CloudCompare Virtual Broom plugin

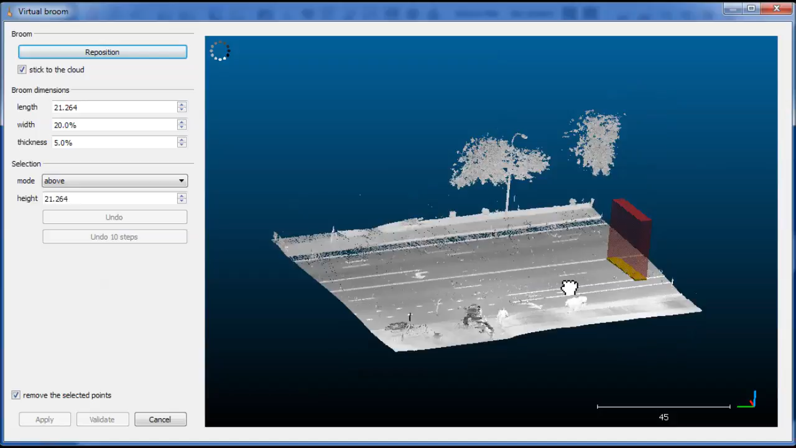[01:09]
Virtual Broom between the two points.
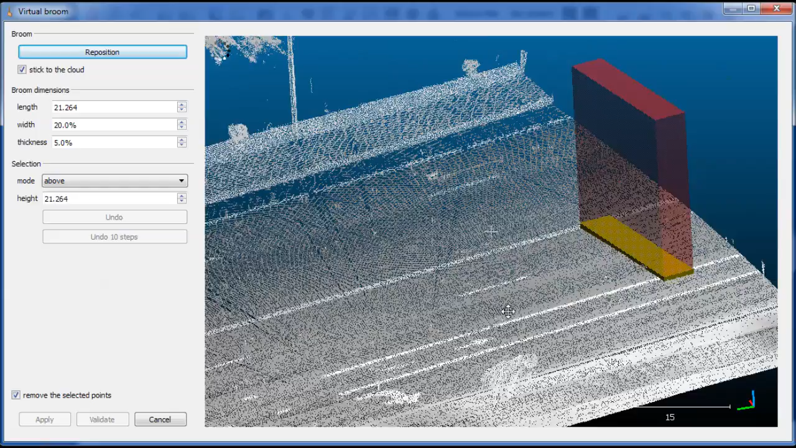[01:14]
The broom here is the yellow box and above the broom there is this red transparent box that represents the selection area. This selection area can be set up with this part of the tool. You have different modes, so you can select the points inside the broom or above,
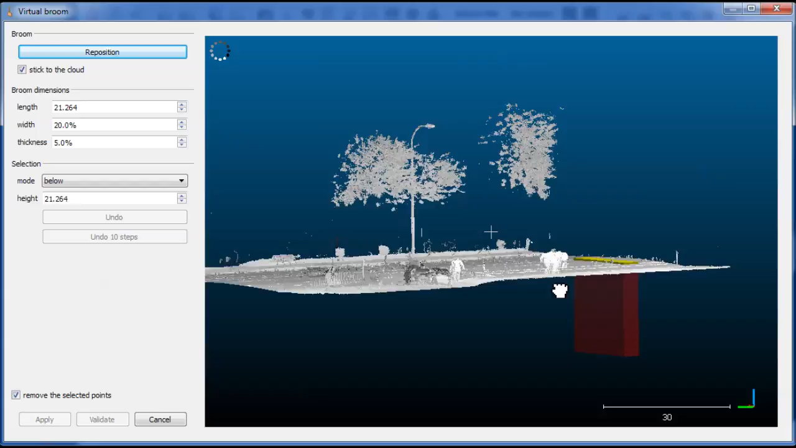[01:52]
just as the default mode. You can also select the points below the broom, above and below. So we'll keep with the above mode by default. You can set the selection area height and you can also change the dimensions with the other parameters. The width and the thickness are always
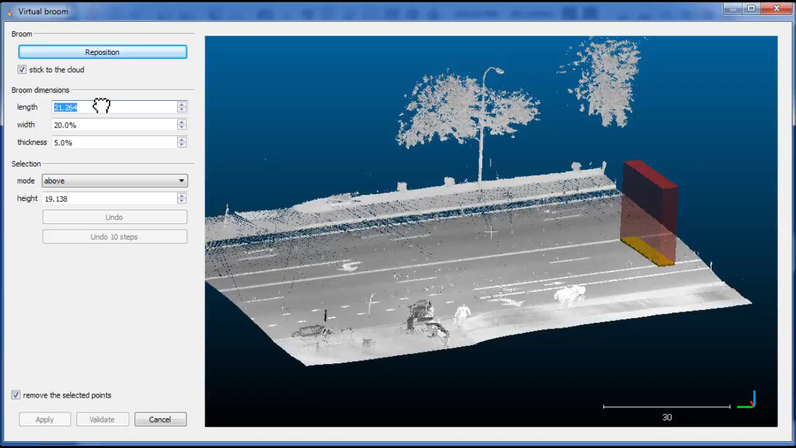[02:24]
relative to the length for now. So now the only thing you have to do is to displace,
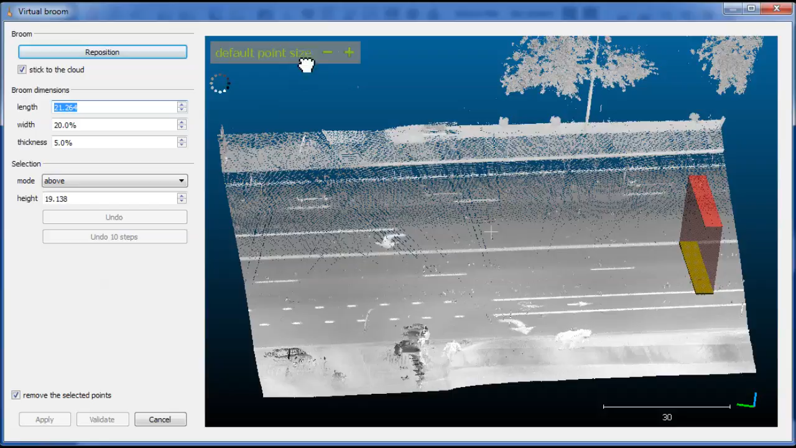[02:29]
to move the broom above the surface.
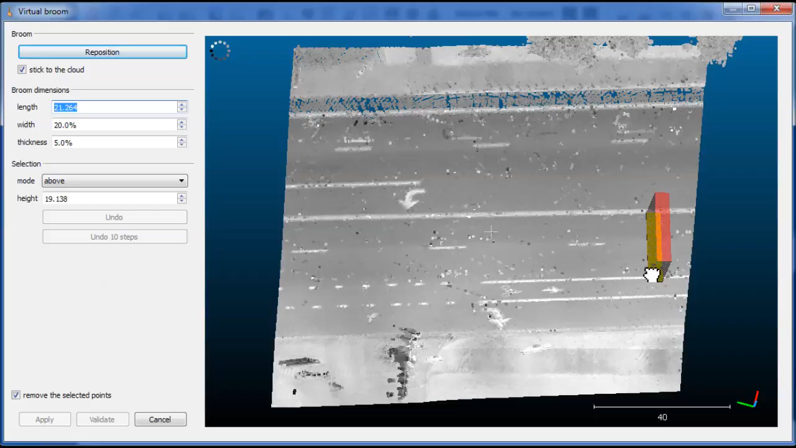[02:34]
And the plugin will select, you can see in red,
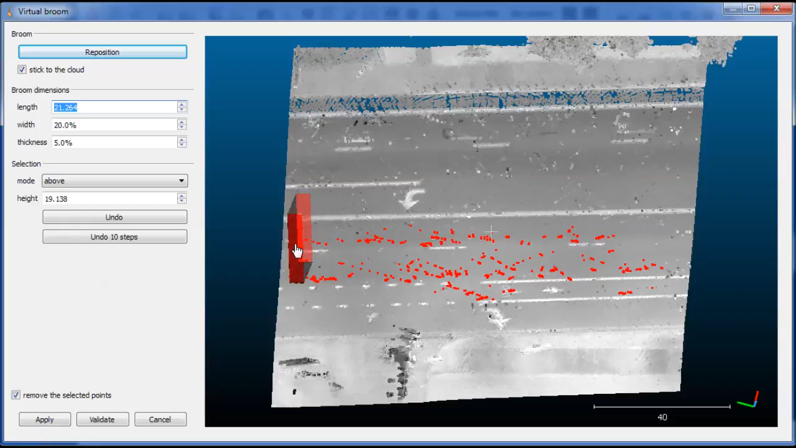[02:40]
the points falling inside the selection area we have defined.
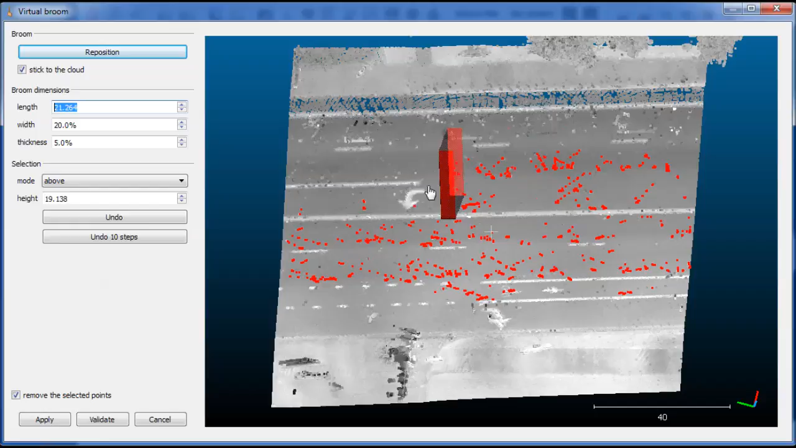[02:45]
So you can simply display the broom.
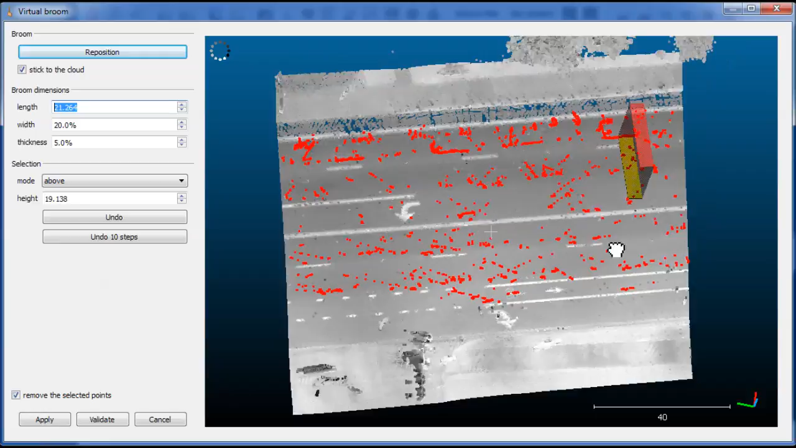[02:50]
The broom will always stick to the surface. Even if the surface is a bit curvy,
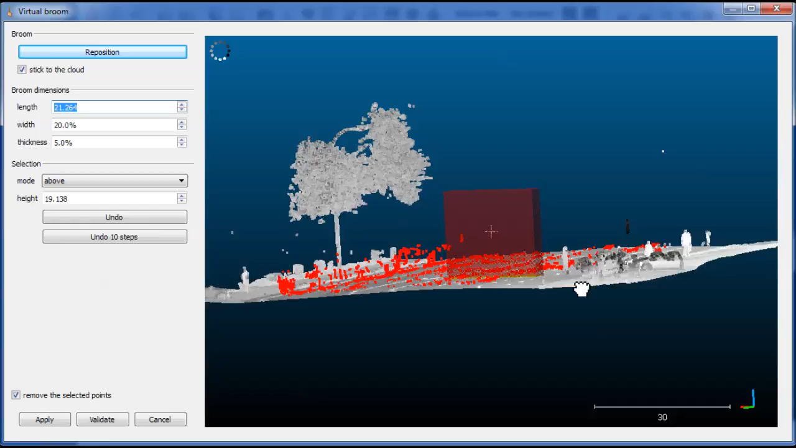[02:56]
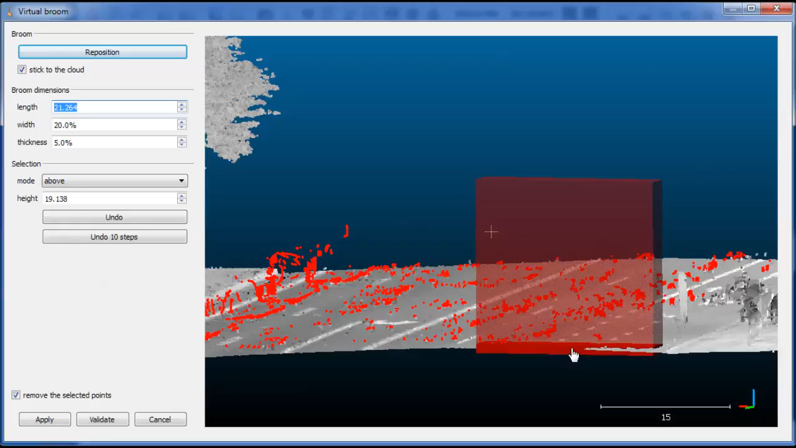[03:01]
as long as the broom is not too large, it should stick to the surface properly. You can even go on this sidewalk for instance,
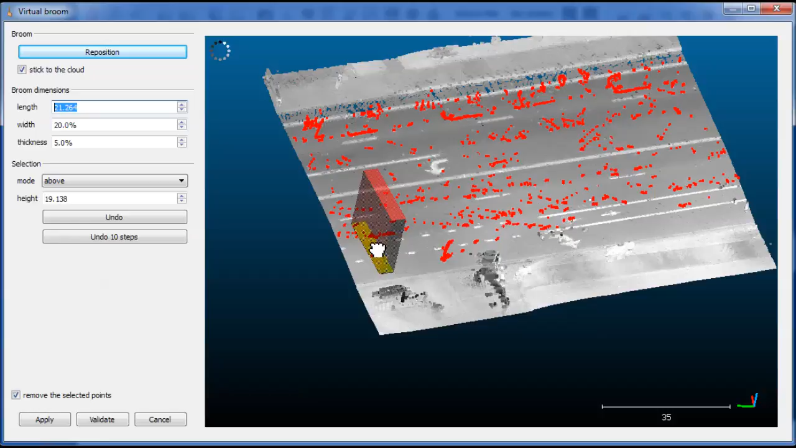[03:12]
as it's not too far from the road. It's almost the same orientation, so the broom can jump on the sidewalk without any problem. You see on the trees that we don't get the points outside of the selection area. So we can, for instance, increase its height.
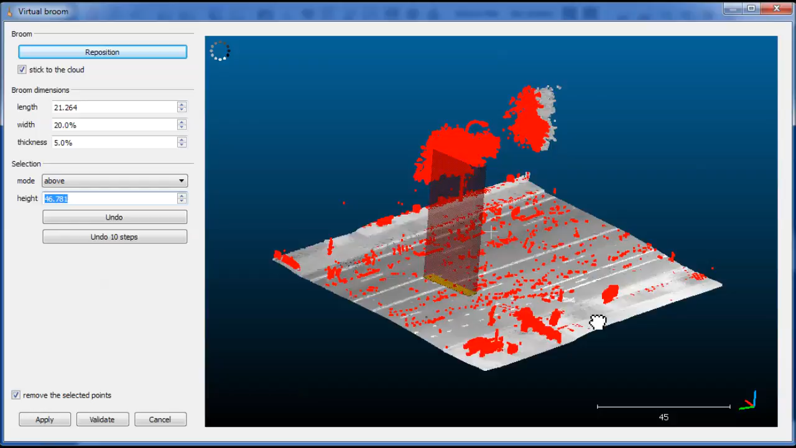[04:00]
But as long as the cloud is not too big, it should be quite smooth. So anytime you can decide to remove the selected points. Optionally, you could also ask the plugin to do the opposite selection.
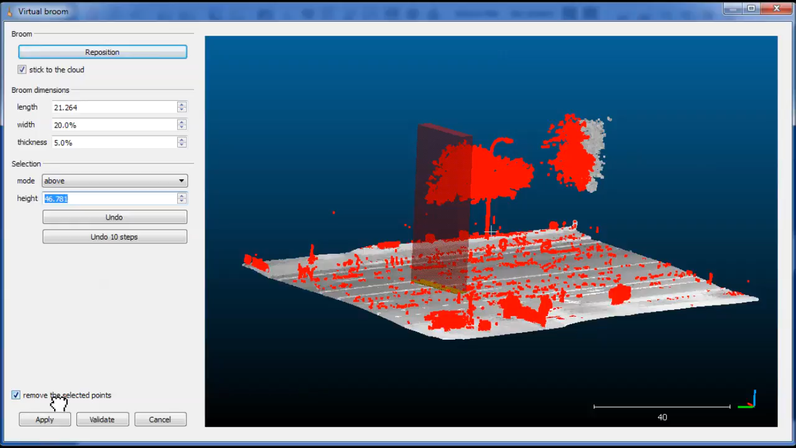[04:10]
But for now, we'll keep the default mode. And so we can click on Apply
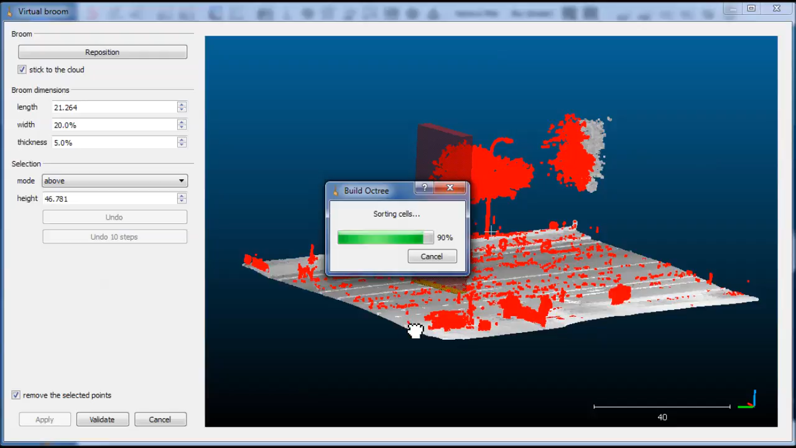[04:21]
to remove the points and have a clearer view of the remaining points.
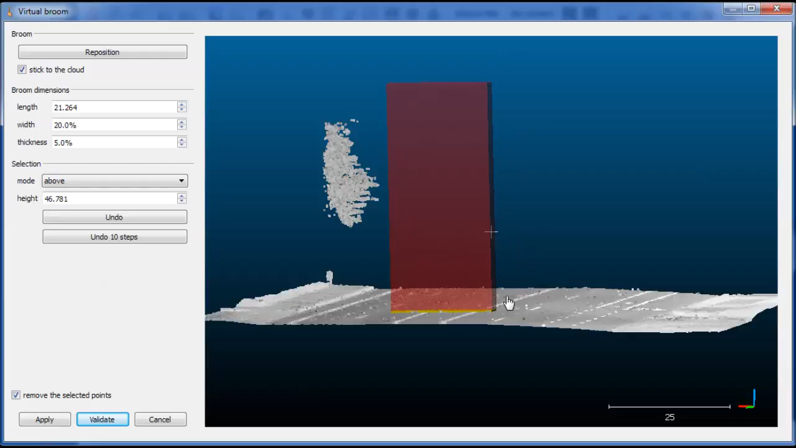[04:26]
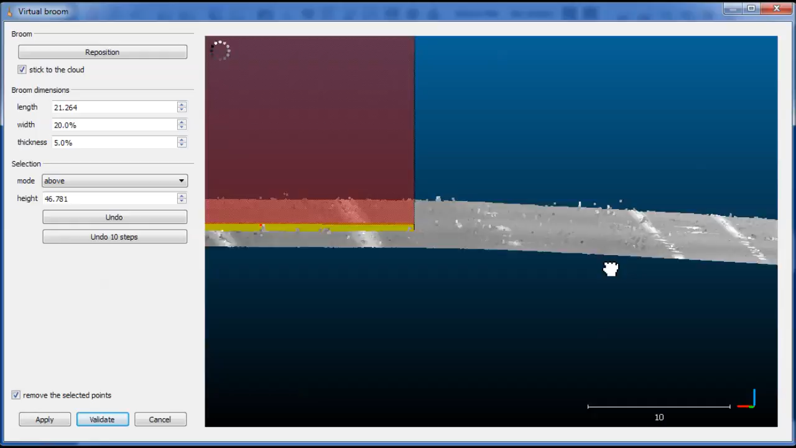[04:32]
So you can see that we still have some points above the surface because the broom is quite thick.
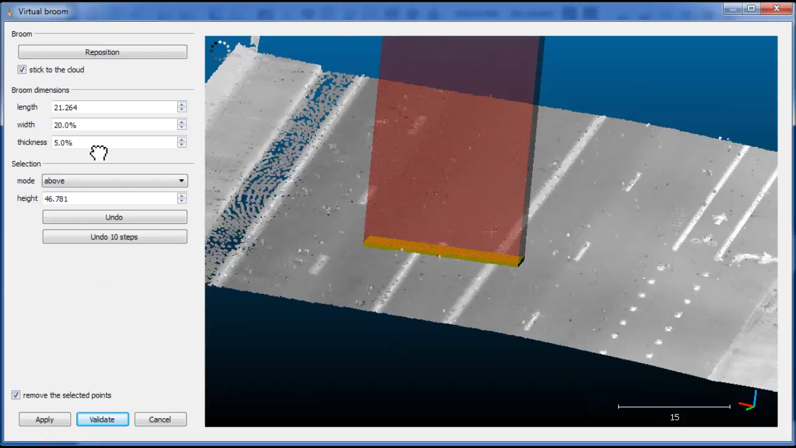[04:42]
So we can reduce the broom thickness anytime. We will also reduce the size here because we don't need such a high broom. Two or three percent, yes.
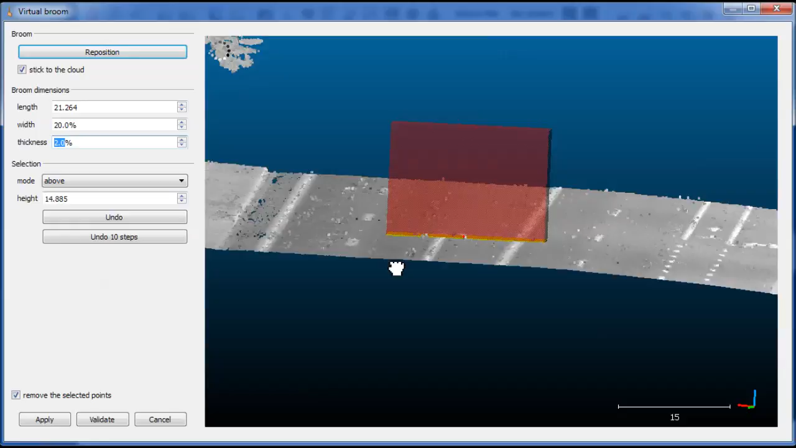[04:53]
The main issue with a very thin broom is that it will be harder to stick to the surface. But for instance, for a road, it's not really an issue.
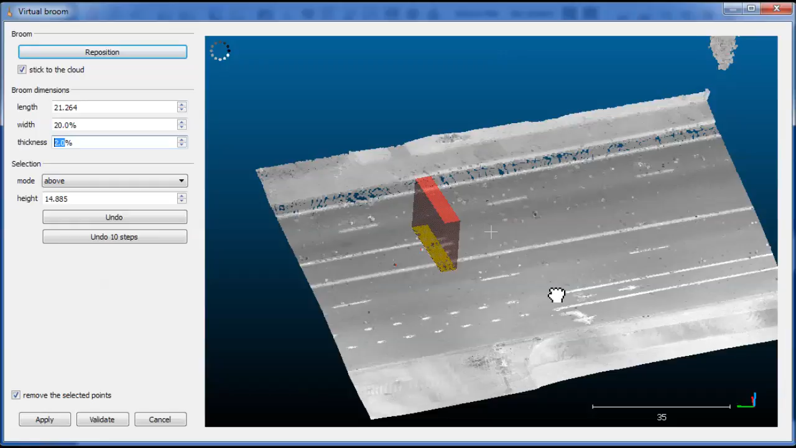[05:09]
So we can restart the process with a thinner broom. So this way we get much more points. We see here on this part of the road that we are reaching the noise limit of the cloud. But maybe also because the road is a bit curvy on this part. I think that we have
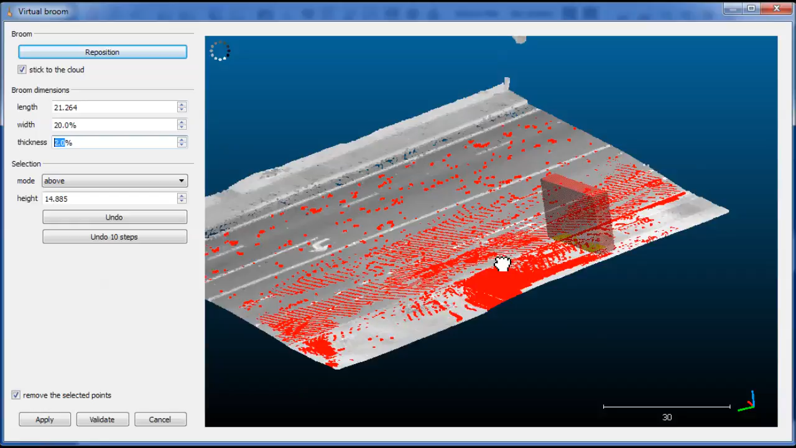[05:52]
both reasons here. The sidewalk is definitely either much noisier or simply the roughness is higher. So this is a good opportunity to show that we can undo at any time the selection.
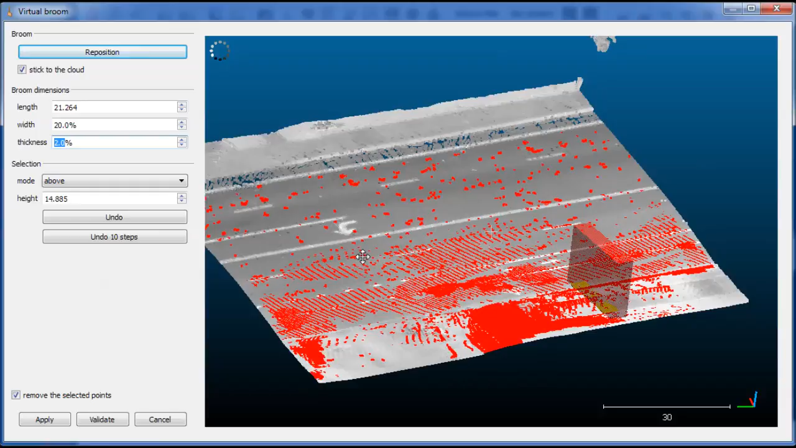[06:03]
So you can either undo one step at a time or ten steps to go much faster. So we'll simply undo our selection on the sidewalk. And yes, we are missing some points over there. In the case we go outside of the road,